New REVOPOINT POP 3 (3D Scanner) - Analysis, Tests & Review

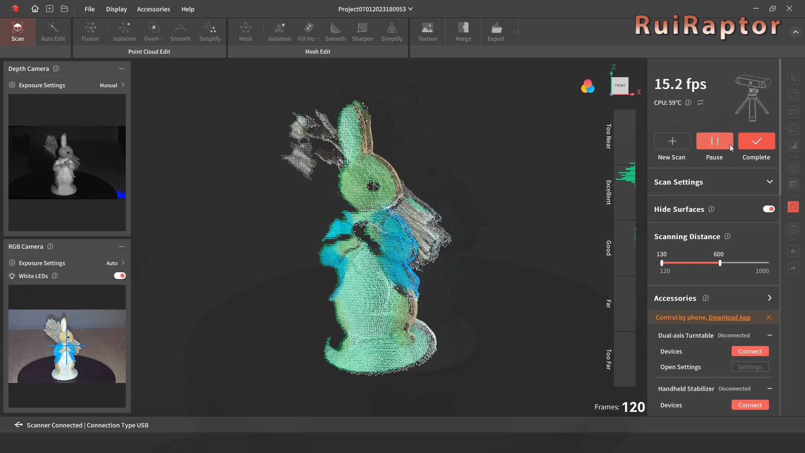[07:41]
The small graphic at the right side indicates the distance from the scanner to the model.
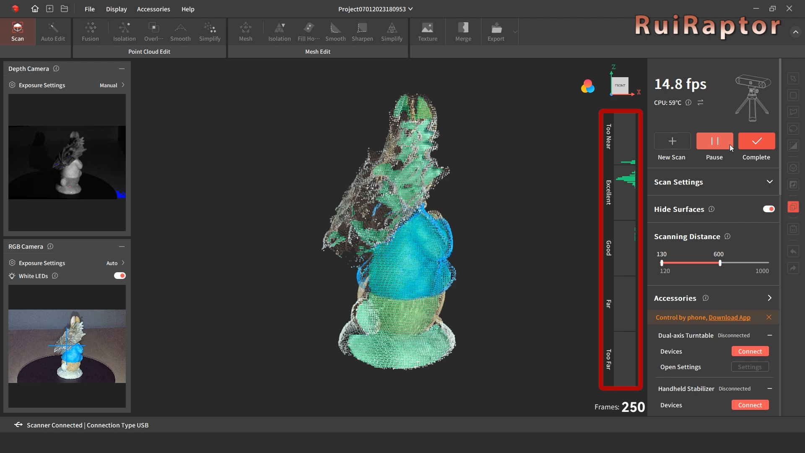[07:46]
And it's a very good tool that we always need to keep an eye on.
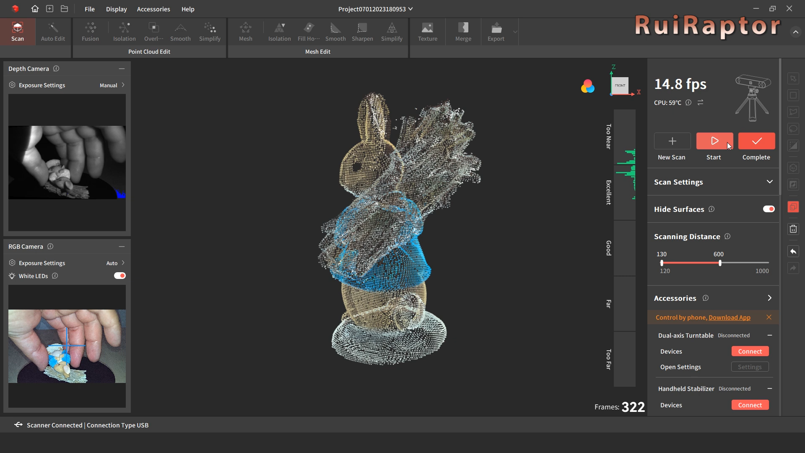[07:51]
The goal is to try and keep the model's distance at the excellent range.
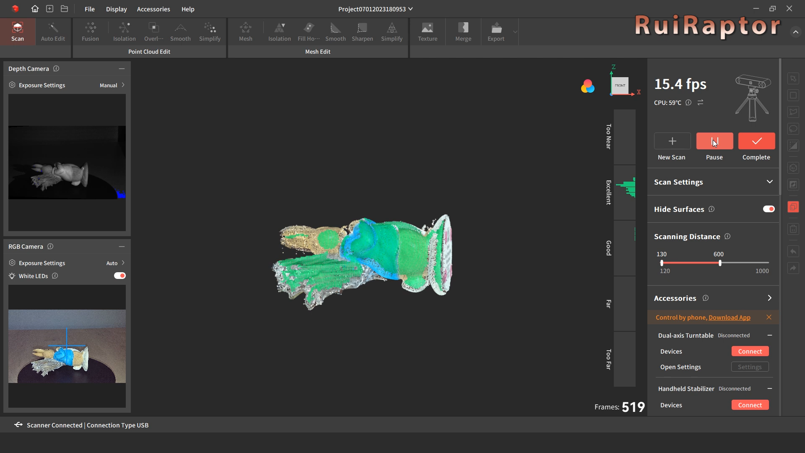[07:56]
OK, done. Once again,
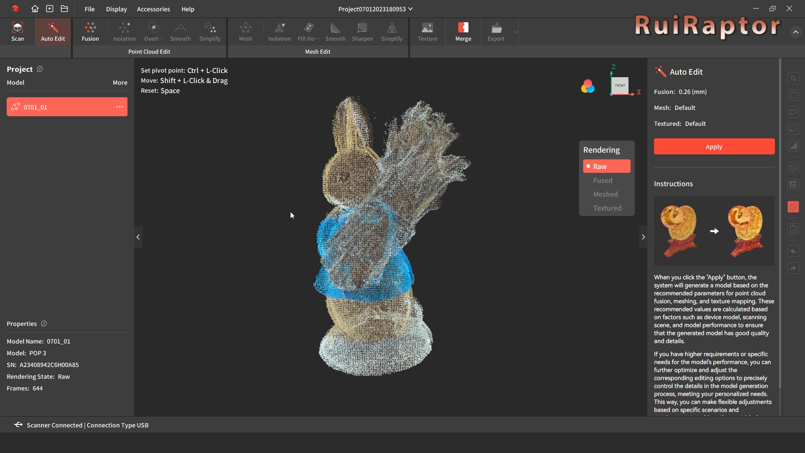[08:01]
let's go through the automatic data process and see how it behaves.
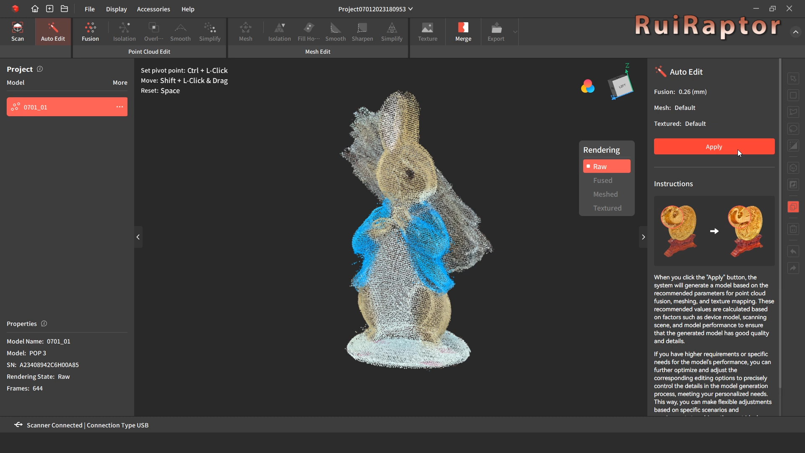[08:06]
The ideal is to process the data manually because you will end up with better results.
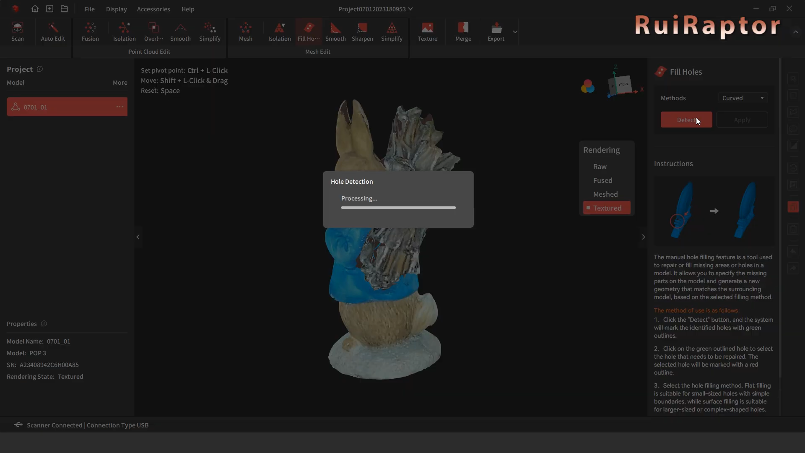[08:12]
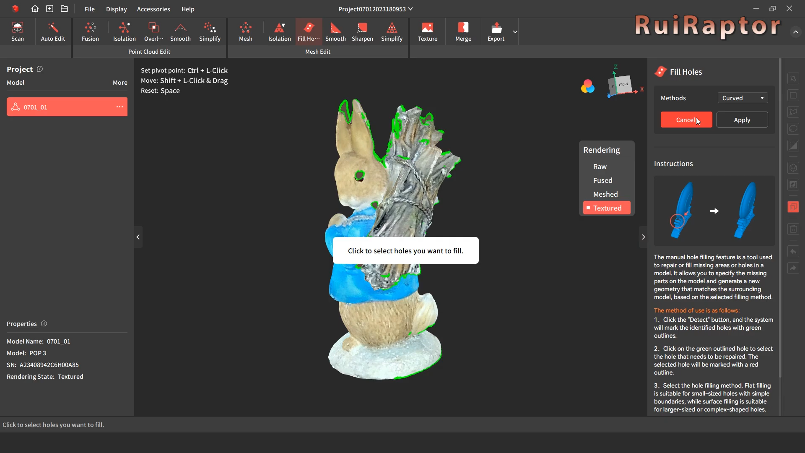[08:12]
But for the new user, we know that it's not that simple.
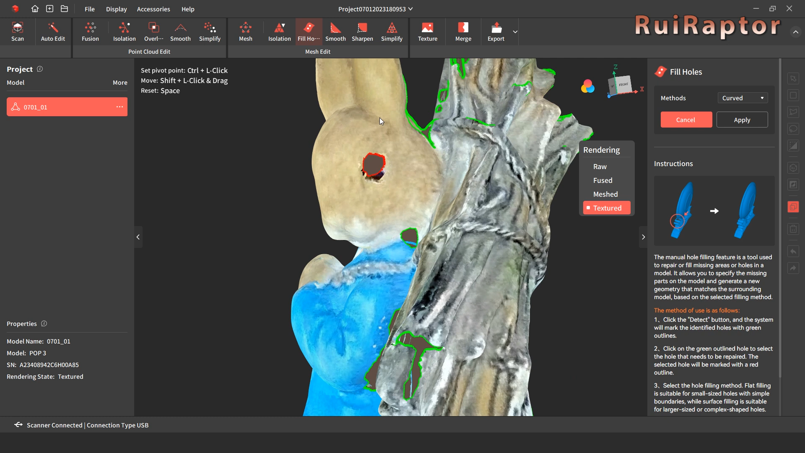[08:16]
There has to be a learning stage to know and get comfortable with all the parameters available.
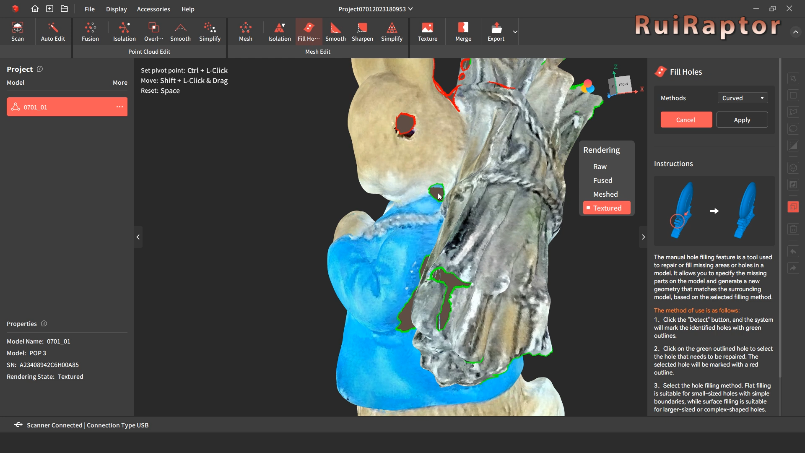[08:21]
OK, this is how it turned out after the automatic
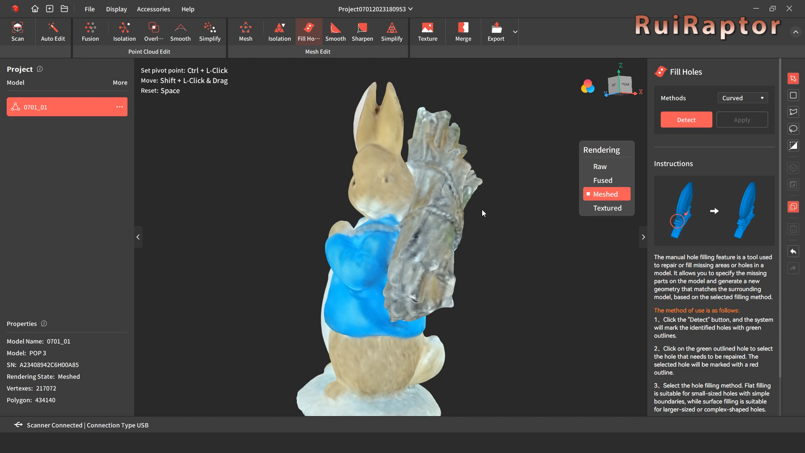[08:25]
data processing and fixing the holes on the mesh. And this is how it looks like on the slicer software.
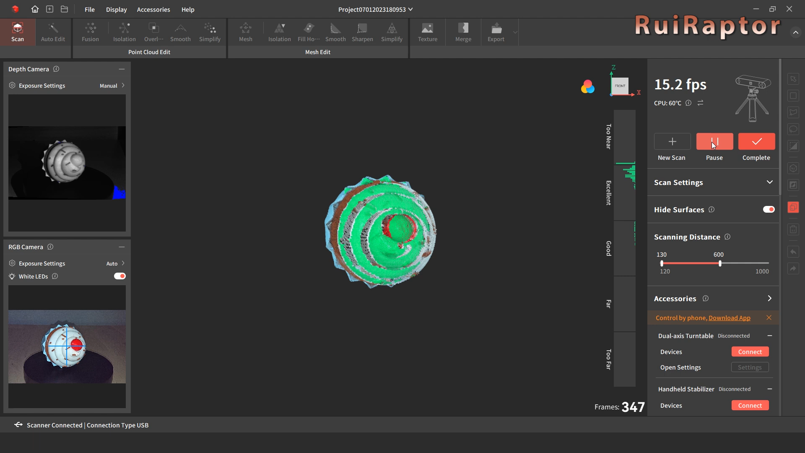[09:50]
and this way the software would use it as reference to Stitch.
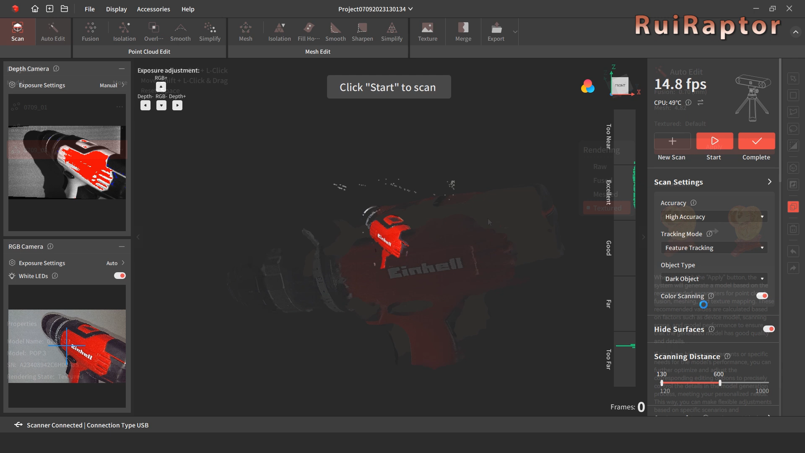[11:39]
The red areas were captured fine, but for the dark areas, not all of them have been captured correctly.
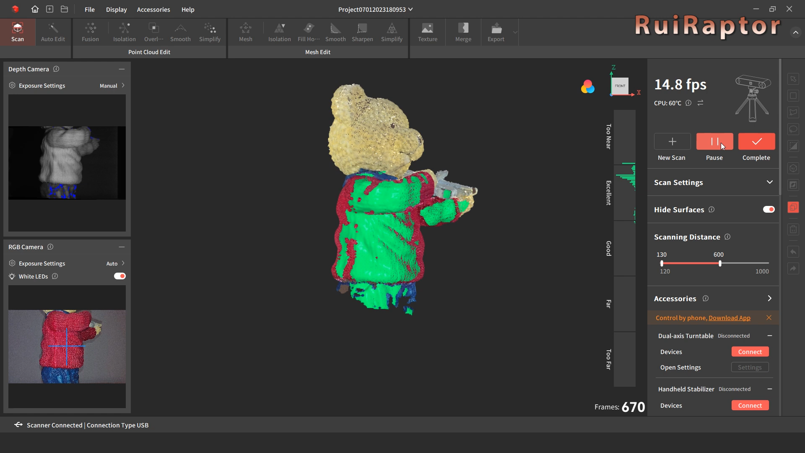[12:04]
For this one, we were not concerned about capturing the entire model, but the details instead. As a result of that, the top of the head has a few gaps.
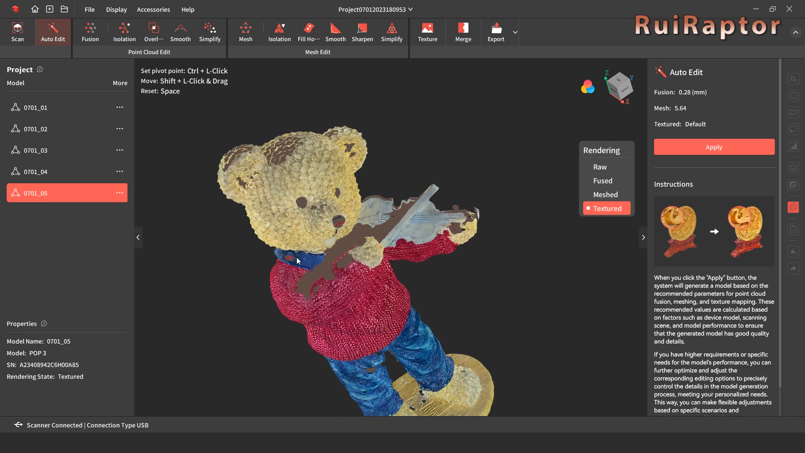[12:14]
Anyway, the details that we wanted to check were captured.
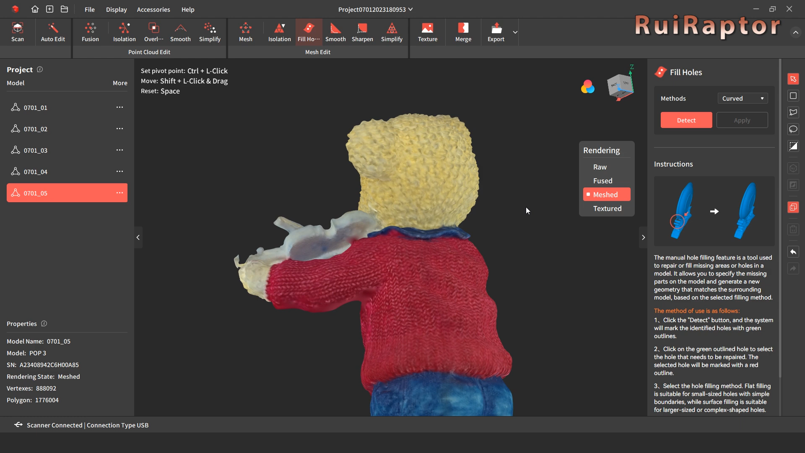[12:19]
The fur and the shirt look very detailed.
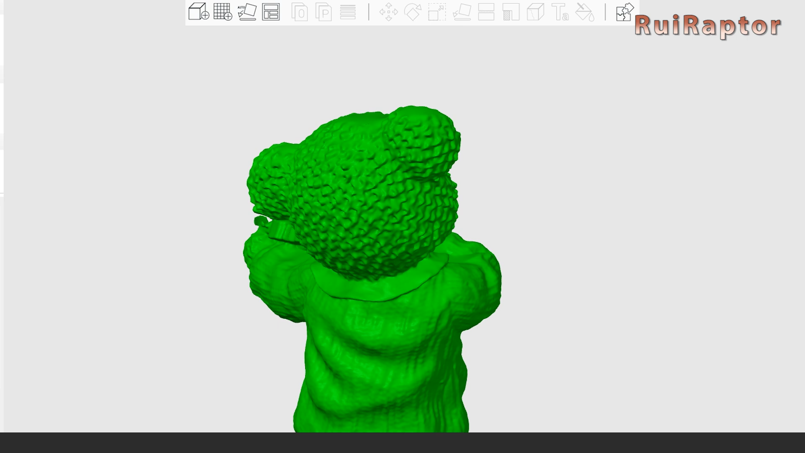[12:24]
To test a very small model, we used this rubber duck.
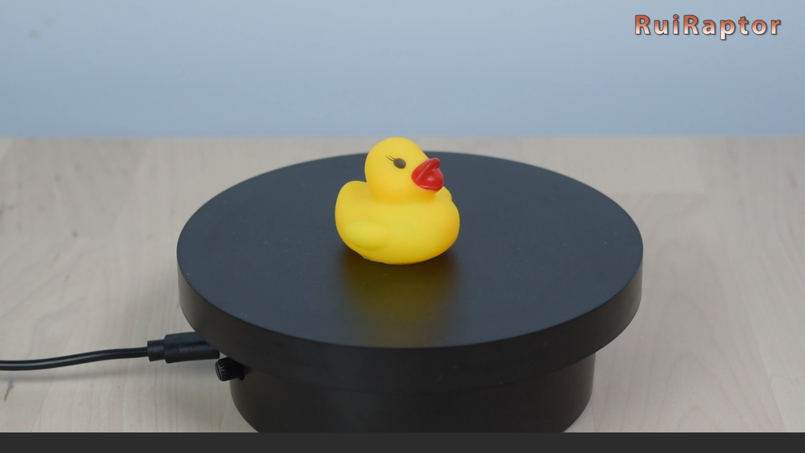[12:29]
It does not have many details, but it has enough features and small size to test the scanner.
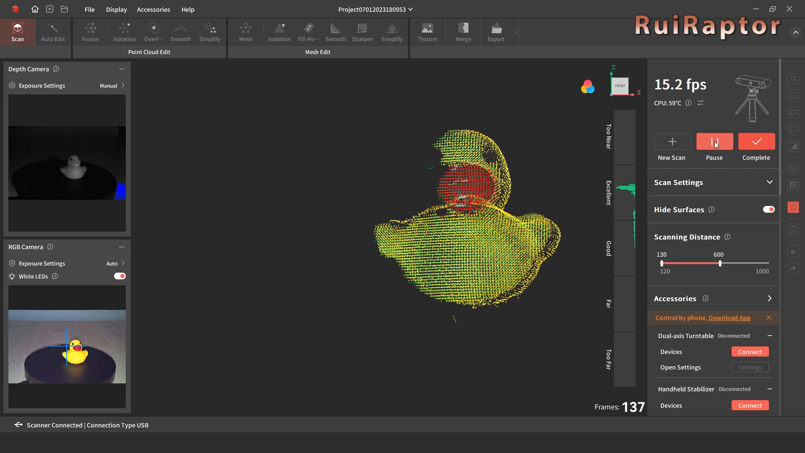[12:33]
The result is this cute duck. The duck's features are still there after scanning.